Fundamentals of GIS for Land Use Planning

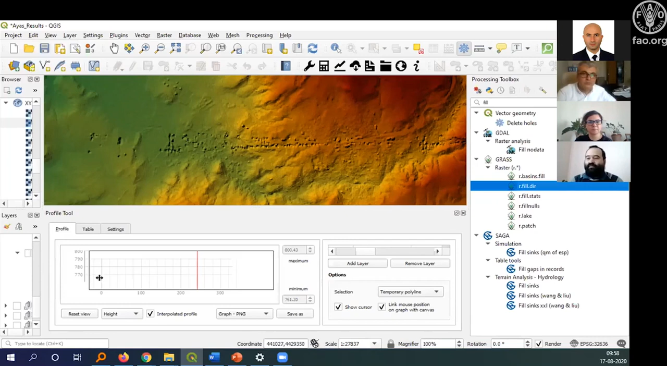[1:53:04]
So you will basically reduce the... Çözüm olmuyor yalnız yani, denedik onları. We tried it, and it is not creating any solution, unfortunately not. And you have the original data that created this DM, so this DM come from a... stereoscopy images, or is it light? What is the original data? Yine 5 metrelik DEM var elimizde. Bu we ayaşlar. Have this 5 meter DEM for IASH, let's say, and this is the problem that we generally see in this.
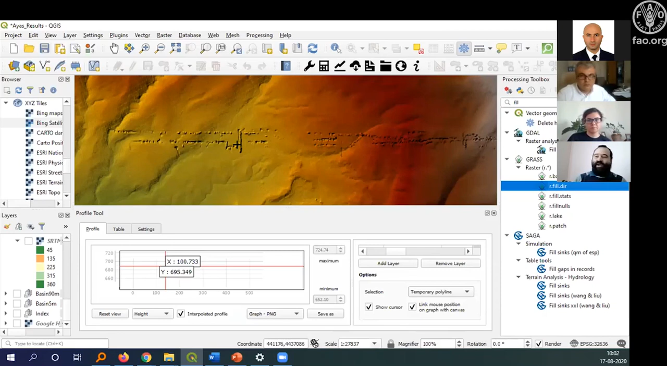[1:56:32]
You will be passing to from 5 meters, for example, if you go to 10 meters or 15 meters, you can remodel the dam at a higher resolution. In this type of remodeling, perhaps you can get rid of a lot of mistake, but you will also lose a lot of resolution, because instead of 5 meters, you will have 15 meters.